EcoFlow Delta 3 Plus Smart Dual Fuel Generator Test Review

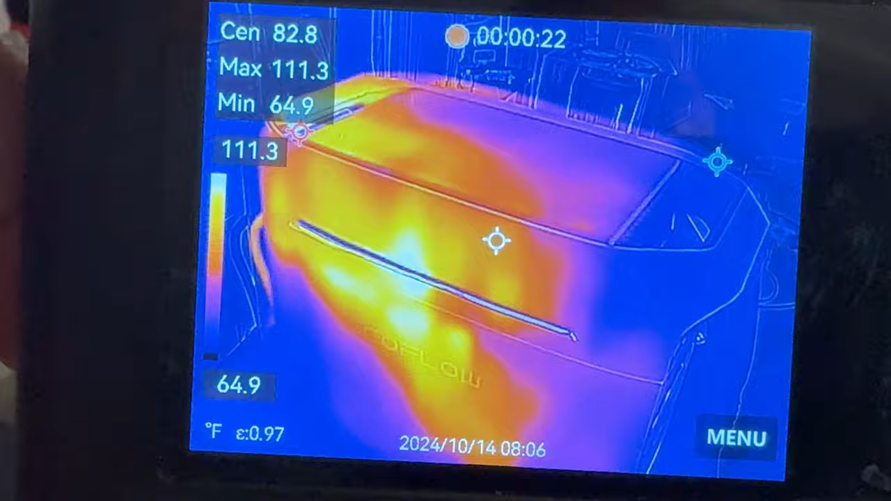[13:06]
As you can see, our hottest spot is in the middle area. We bring over the pointer, which is right in the center, and that's picking up about 100-degree area in the center.
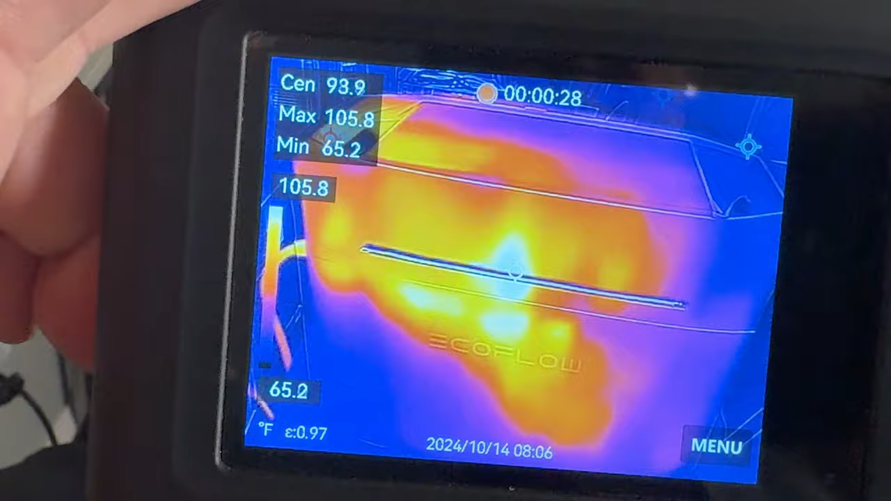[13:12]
The thermal imager is picking up a maximum of about 100 in 1112,
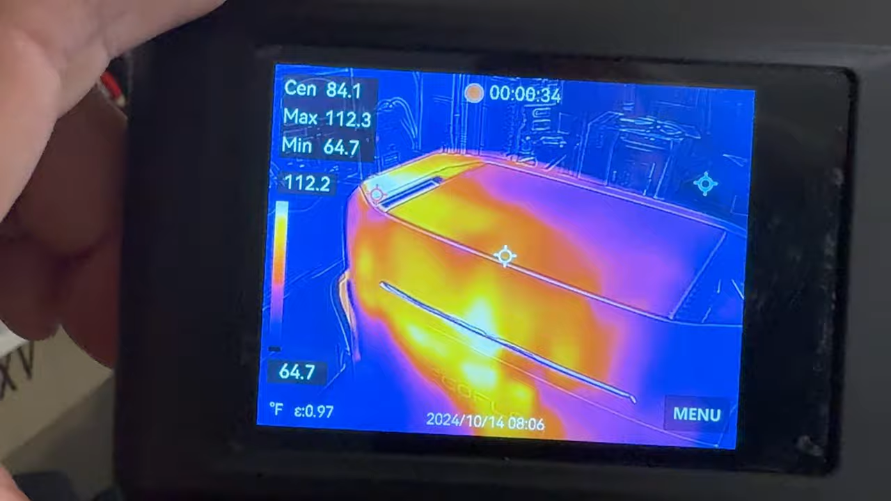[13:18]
On screen: spot 84.1°F, max 112.3°F, min 64.7°F, scale top 112.2°F, scale bottom 64.7°F
which is right up there on the top there of the handle.
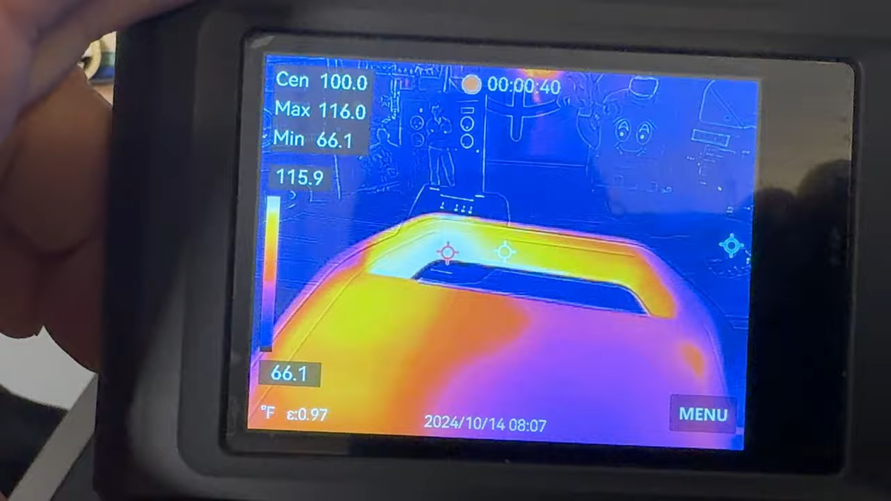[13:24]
On screen: max 116.0°F, min 66.1°F, scale top 115.9°F, scale bottom 66.1°F
Now, that's direct radiant heat coming out of the back, so for a more accurate temperature, if you went to the center white one there, you're looking right at about 91 degrees.
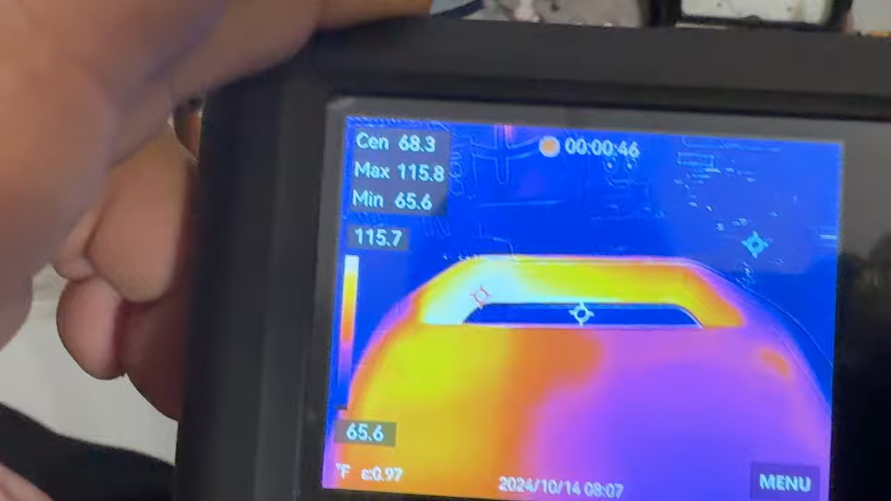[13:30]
On screen: max 115.8°F, min 65.6°F
The actual skin temperature down here in the room, if you go to the wall, 65 degrees because we are down in a basement area.
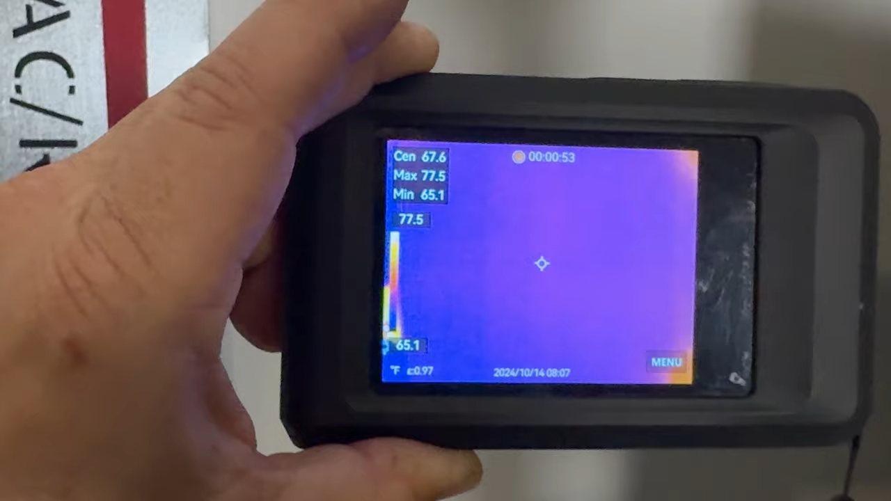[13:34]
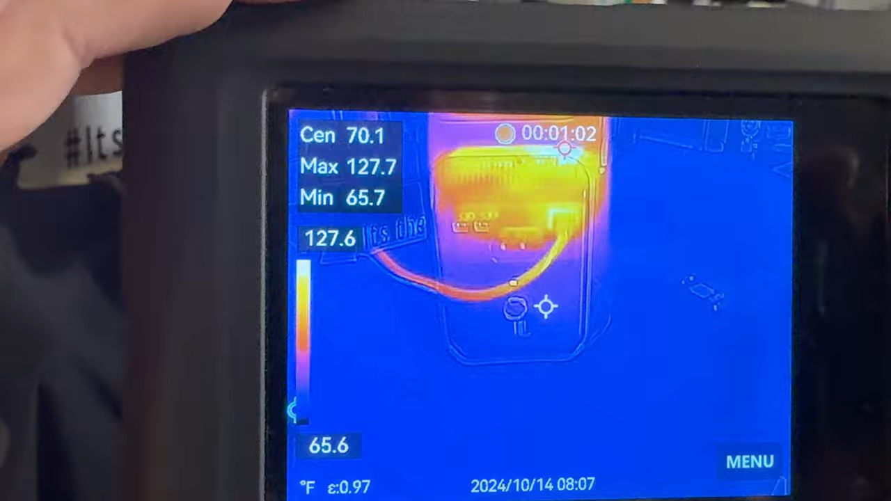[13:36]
On screen: spot 70.1°F, max 127.7°F, min 65.7°F, scale top 127.6°F, scale bottom 65.6°F
Coming around to the back side of the power station, you can see some of our highest temperatures are going to be coming out of the back of the injection point.
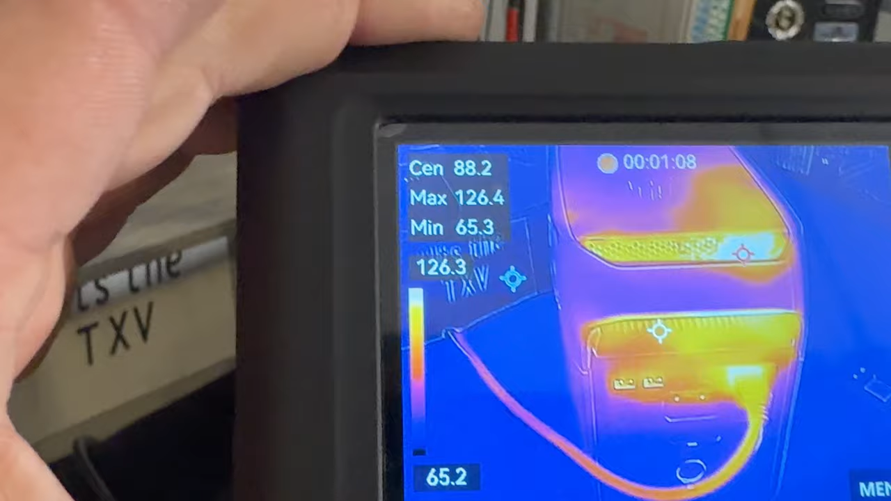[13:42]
You can see we're hitting 132.
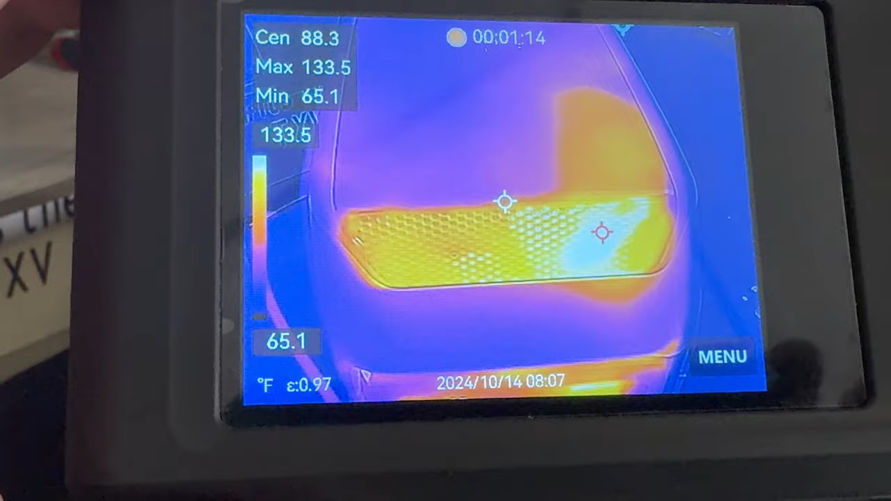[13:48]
On screen: max 133.5°F, min 65.1°F, scale top 133.5°F, scale bottom 65.1°F
That is looking right into the unit, getting the direct heat pattern from the heat sinks in the inside. If you look at the power cord, it looks good.